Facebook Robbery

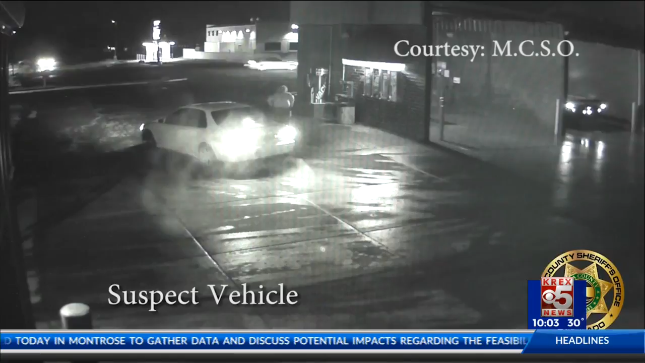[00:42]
as a passenger leaves the vehicle and approaches the SUV on the south side of the location. That is when the gun is pulled and the female driver of the SUV drives back onto F Road.